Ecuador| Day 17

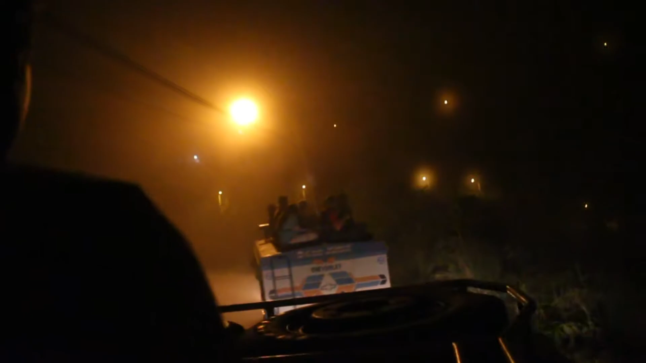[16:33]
We switched out with all of the other guys that were on top, and now we've got pretty much the best view like ever if it wasn't dark and foggy.